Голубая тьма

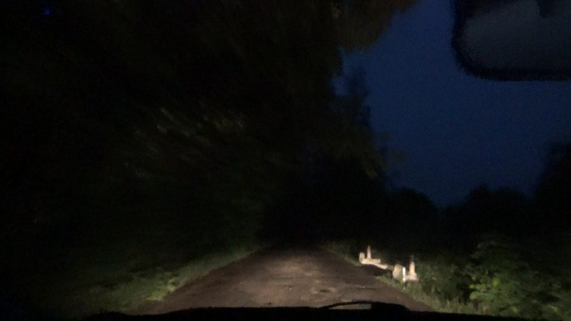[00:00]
ну как обещал включаю камеру въезд во тьму но увидите у меня вот это вот моя ручная камера это не просто не смартфон никакой а камера но сейчас вам покажу и она высветляет так небо фактически